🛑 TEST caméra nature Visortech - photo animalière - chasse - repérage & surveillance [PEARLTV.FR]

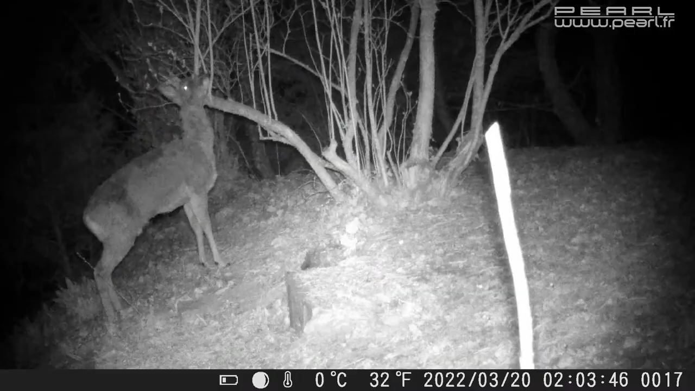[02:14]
En fait, certains animaux, on a repéré que certains animaux pouvaient voir les infrarouges. Alors, évidemment, quand ils passent devant la détection, allument les infrarouges. Donc, ils pourraient repérer éventuellement la caméra et fuir du coup. Mais du coup, avec ce système no glow, ça va réduire énormément cette brillance. Et donc, ça va passer beaucoup plus discrètement au niveau des animaux. Donc, vous allez voir que les images de jour et nuit sont un peu différentes quand même. C'est vrai que de nuit, déjà, elles sont un petit peu un côté noir et blanc, forcément, des images infrarouges. Et puis, elles sont un peu moins bonne qualité. Forcément, ça pixelise un peu plus la nuit.
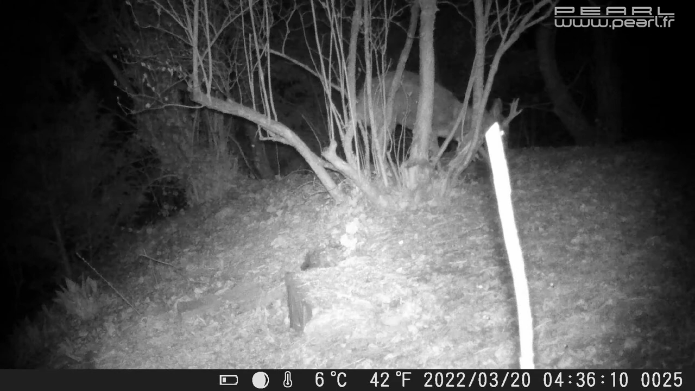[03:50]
Donc, ça vous permet, alors peut-être d'avoir un peu plus de photos qui ne serviront peut-être à rien. Mais par contre, ça vous permet de ne pas rater la photo que vous vouliez souhaiter. Donc, voilà, de ne pas faire une photo quand l'animal est déjà passé. Donc là, système de détection, pas mal du tout.